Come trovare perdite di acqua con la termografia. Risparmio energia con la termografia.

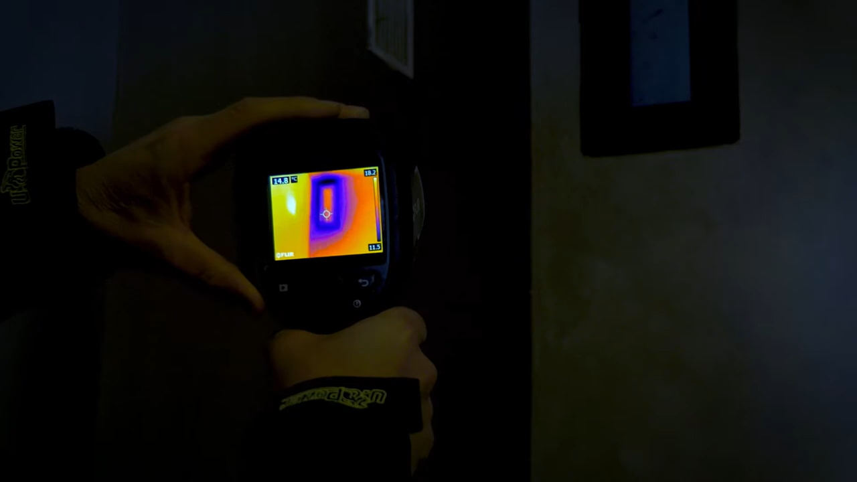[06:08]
consumi energetici della nostra finestra andiamo a fare una fotografia questo
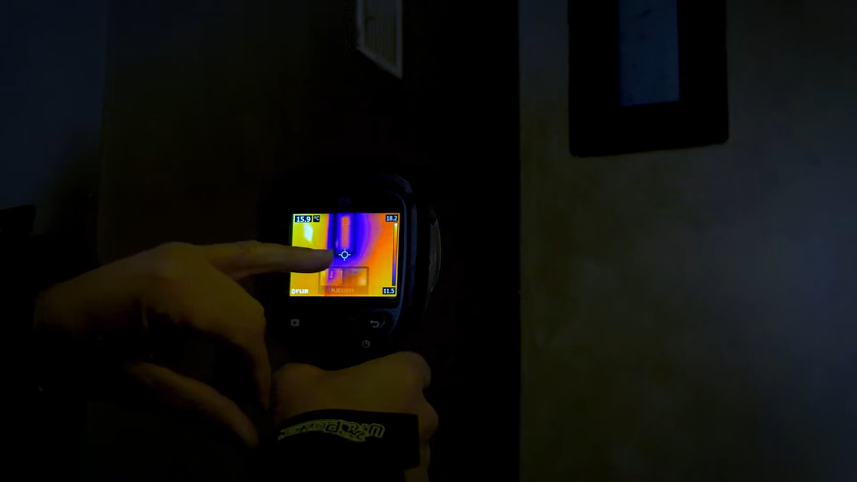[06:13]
che vedete qui è il cursore questo è il cursore che indica
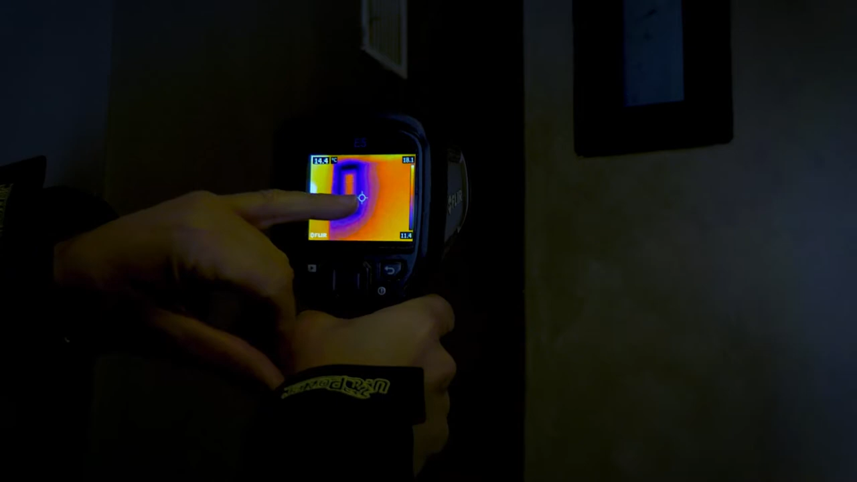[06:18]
la parte che sta la parte che comunque sta il
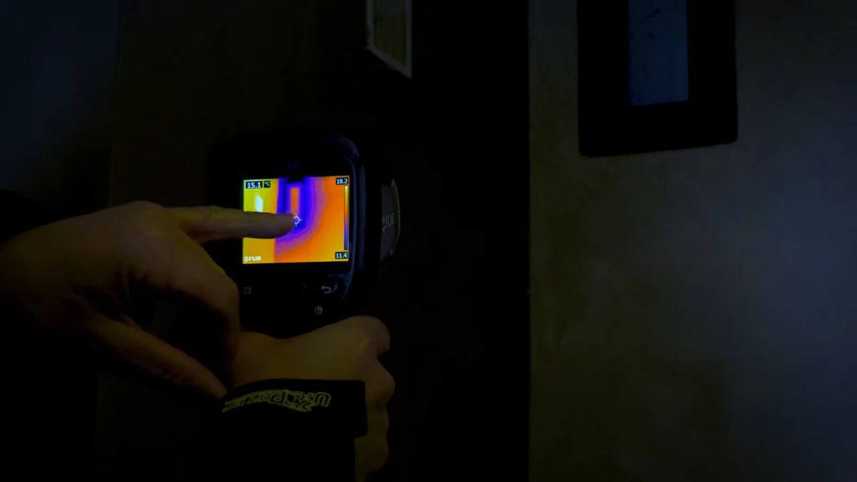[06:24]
On screen: spot 15.1°C
centro che la termocamera sta inquadrando adesso inquadriamo
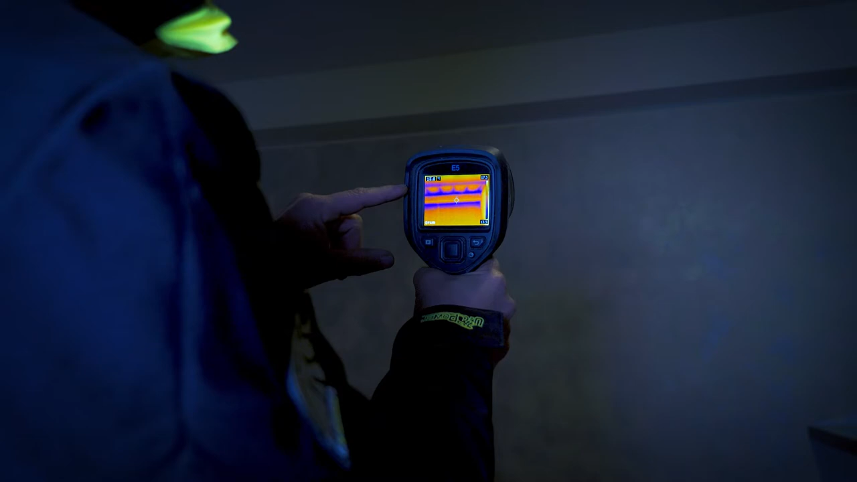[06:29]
la parte alta del soffitto e devo dire che abbiamo
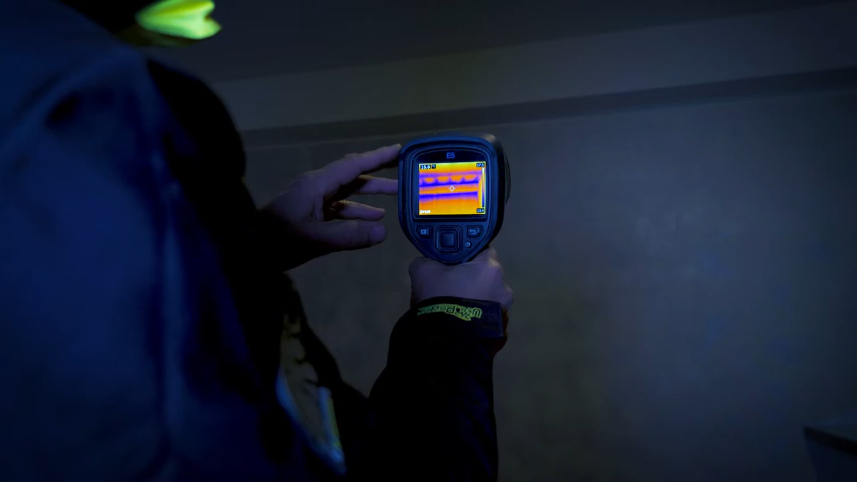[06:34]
trovato una parte interessante da visionare quella che sono le dispersioni termiche sul soffitto in
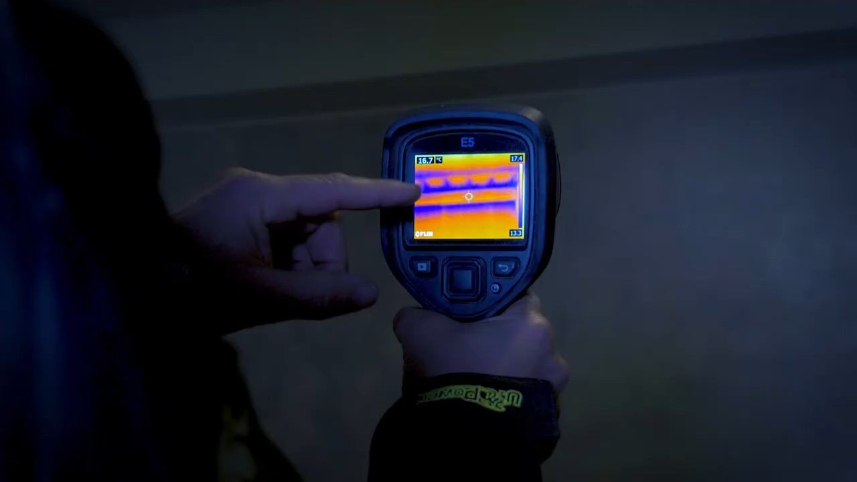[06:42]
questo caso vediamo
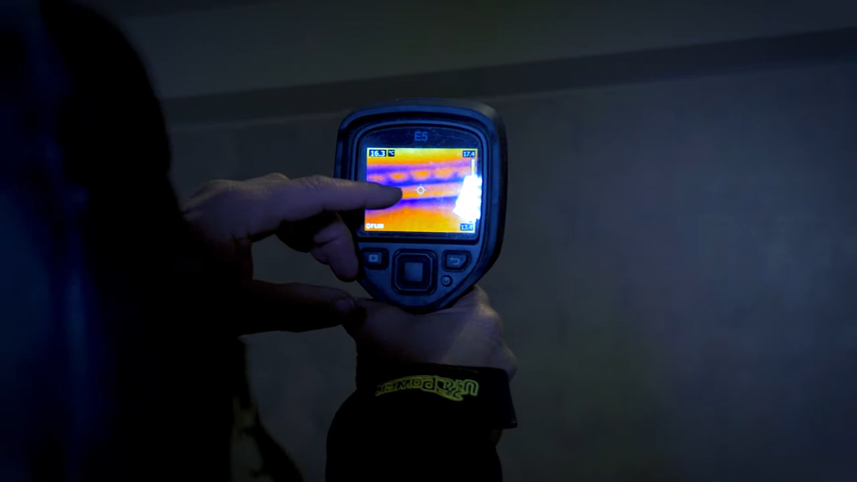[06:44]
che ad un certo punto nel soffitto vengono visualizzati quelli che sono comunque i travetti
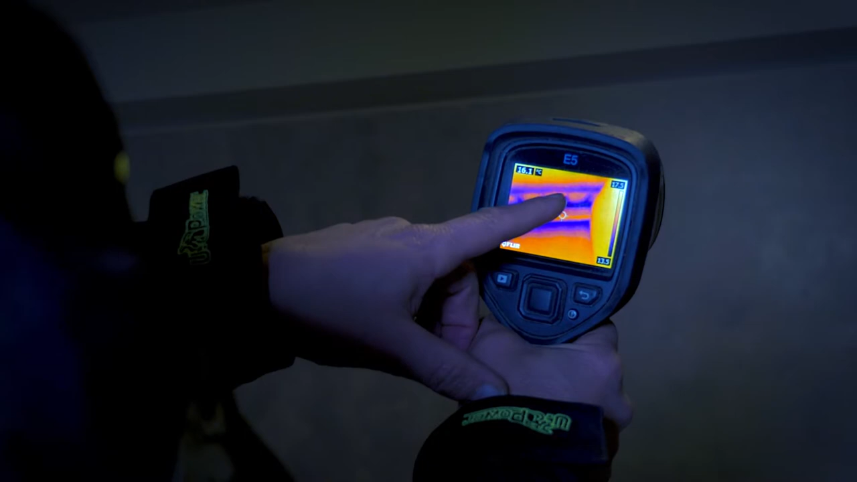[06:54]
On screen: spot 16.1°C
e le pignate questi sono travetti e pignate molto
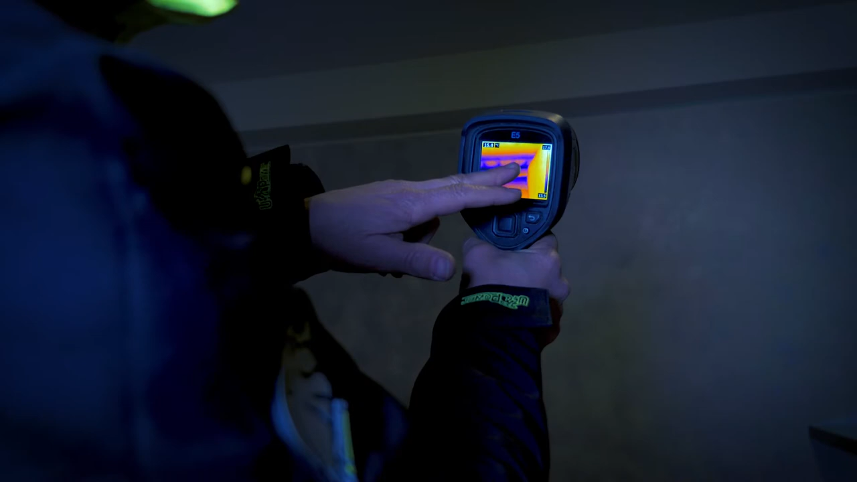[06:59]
probabilmente questa si tratta di un marciapiede
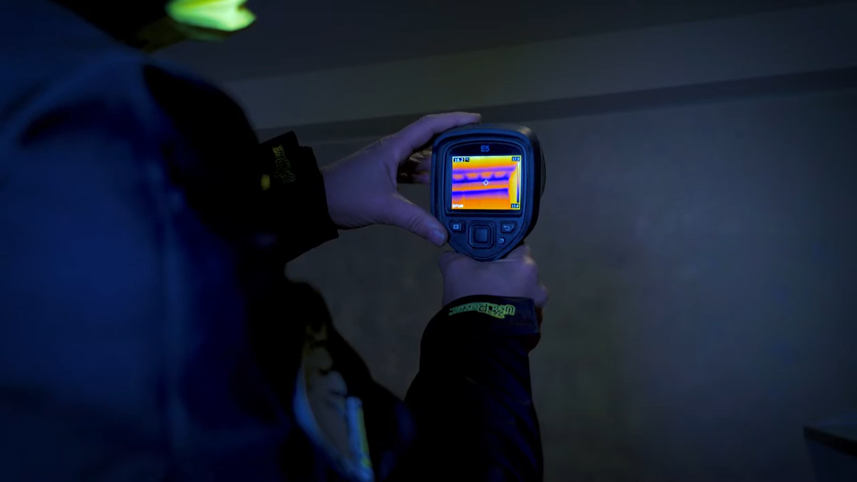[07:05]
esterno significa che la casa sopra
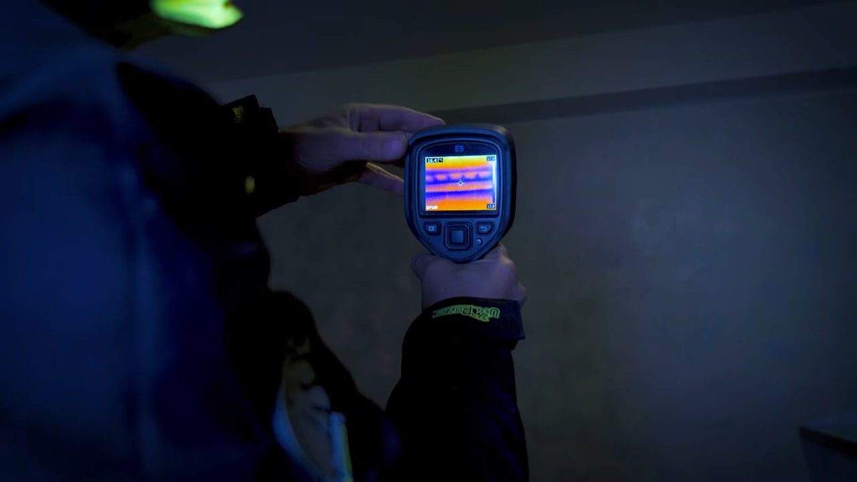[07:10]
quel tratto lì avrà un marciapiede
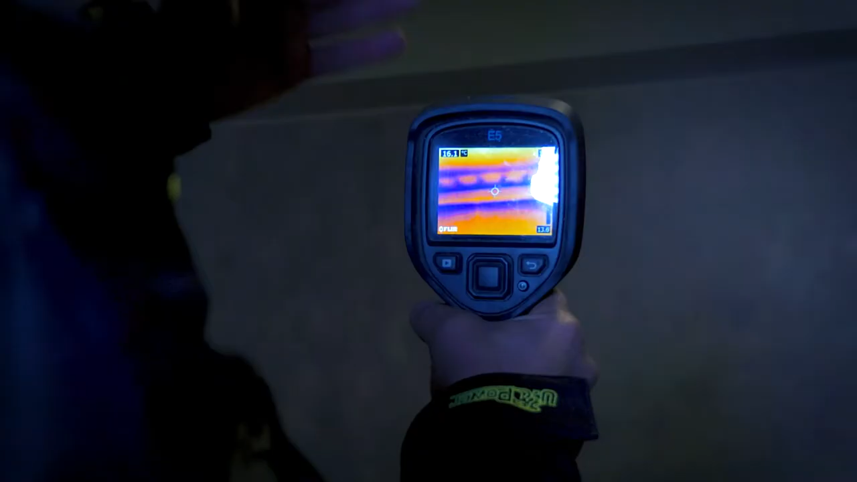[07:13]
e visto che adesso che stiamo girando siamo a meno due fuori vediamo che